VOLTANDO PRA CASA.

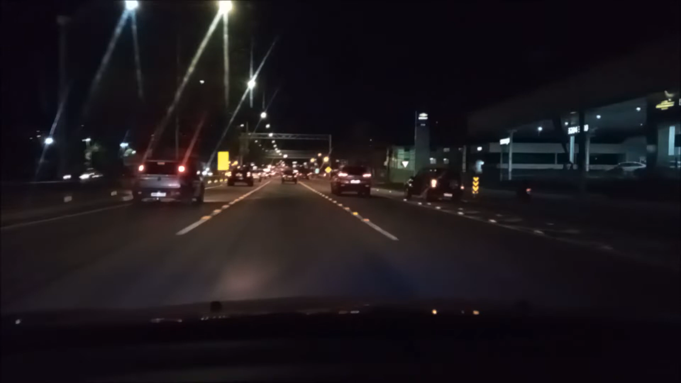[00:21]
Tem um radar aqui, ó Botei a Bieleta Nova no meu carro, pronto, o carro tá macio, galerinha Tá batendo nada, macio, macio Tô aqui indo pra casa, tô aqui na Avenida Senador Sagrado Filho Aqui na tá no Rio Grande do Norte, tô indo pra casa aqui Dá aqui a seta
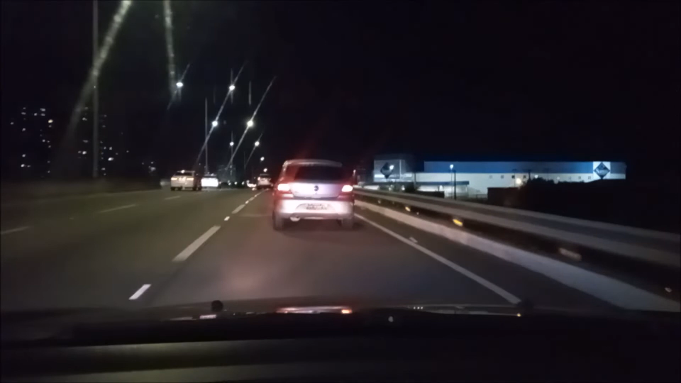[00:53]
Aqui é um pouquinho da minha cidade à noite pra vocês verem aí Pois é pessoal, vim aqui pensando, dirigindo e pensando, né?
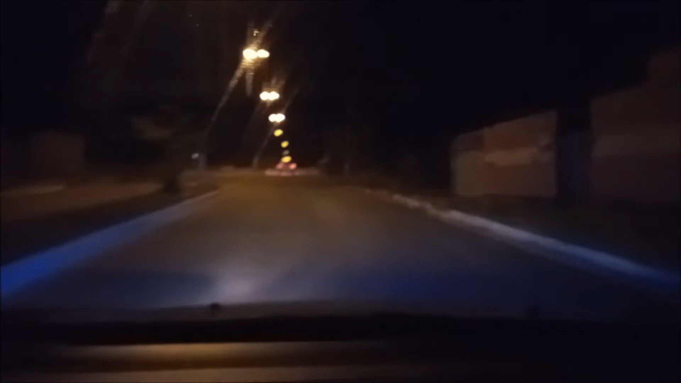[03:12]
Que eu estou num bairro chamado São Vale Aqui na minha cidade Tô já chegando em casa, velho Eu moro mais ali embaixo Uma bombadinha aqui Tchou, tchou Dá um catuquezinho aqui, vamos lá